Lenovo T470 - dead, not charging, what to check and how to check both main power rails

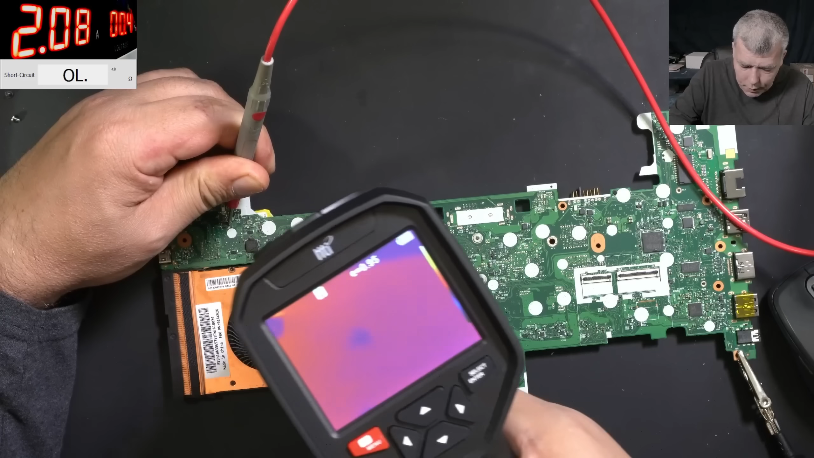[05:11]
two amps two amps and something is getting hot there and that's all nothing else only only there
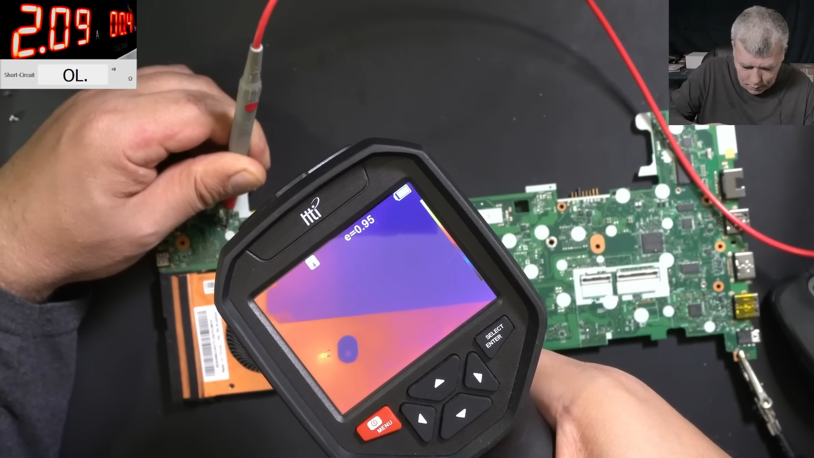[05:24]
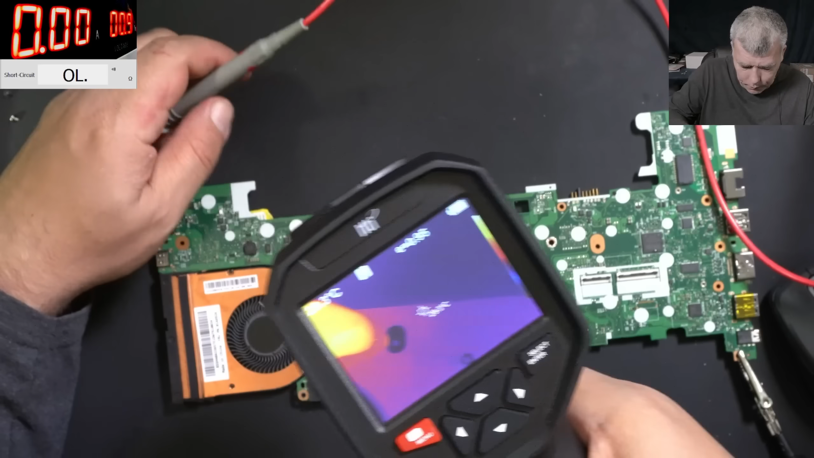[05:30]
so basically here uh let's have a look closer